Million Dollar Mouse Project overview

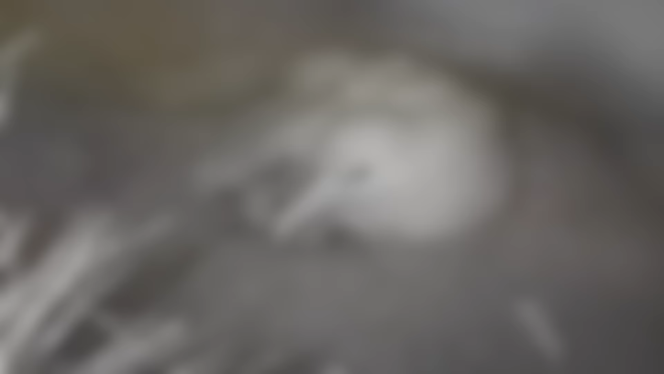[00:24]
and we've seen on other islands in the world that the mice can start doing this to the albatross while they're still alive
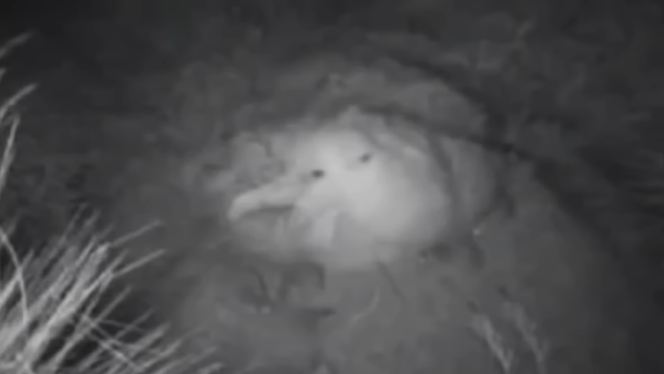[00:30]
and they're also attacking the invertebrates and chewing their way through all of the beetles and the moths and just making them disappear from across the island as fast as possible.